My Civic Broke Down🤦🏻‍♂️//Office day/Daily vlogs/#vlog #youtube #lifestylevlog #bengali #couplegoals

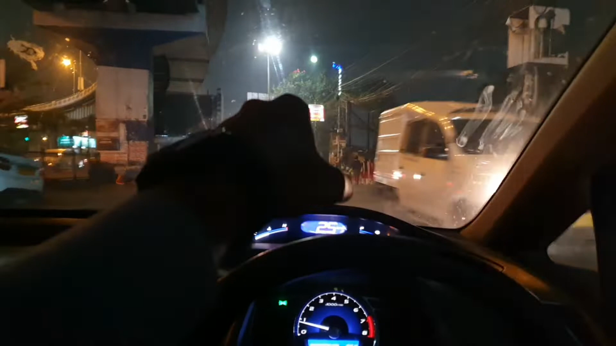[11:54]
টাউনের সার্ভিস রোড অ্যান্ড এখানে গাড়িগুলো এমনভাবে আসে দে থিঙ্ক যে এটা নাকি ওয়ান ওয়ে কী অবস্থা আর এখানে যারা আমরা মানে এদিক থেকে উল্টোনামার দিকে যাচ্ছি তারা জায়গাই পায় না
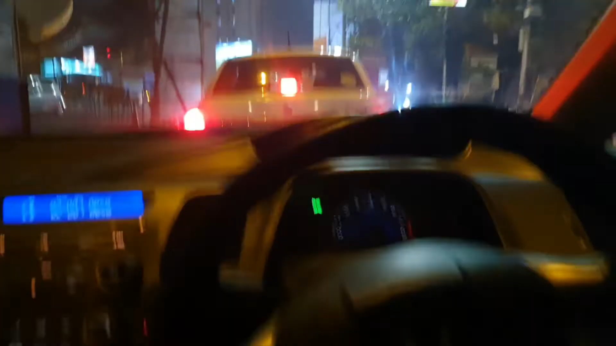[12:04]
আমি
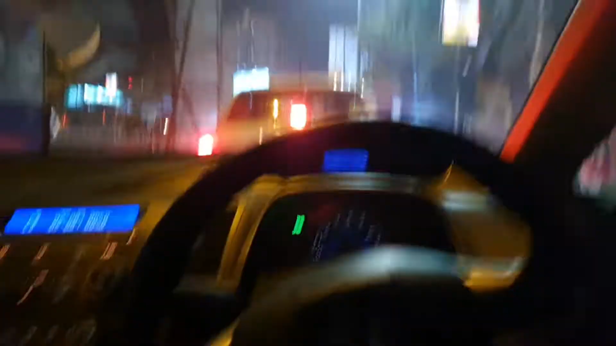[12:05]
কী করলাম একটা একটা কমার্শিয়াল গাড়ি ছিল ওনা তো ও কী করলো ওই বাসটা
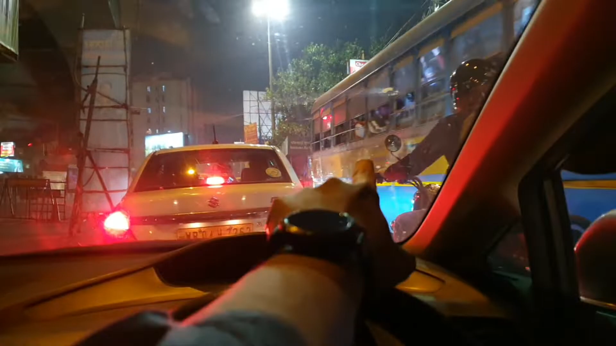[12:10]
ওখান দিয়ে আসছে ওভারটেক করার জন্য আমার মুখের সামনে এসে দাঁড়িয়ে পড়ে আমিও গাড়ি বন্ধ করে বসে গেছি এবার একটা চললো ফাইট তারপরে আলটিমেটলি হি হ্যাড টু ব্যাক আপ ও গেল পেছনে তবে গিয়ে আমি এগোলাম কাল তো আমি কেন যাবো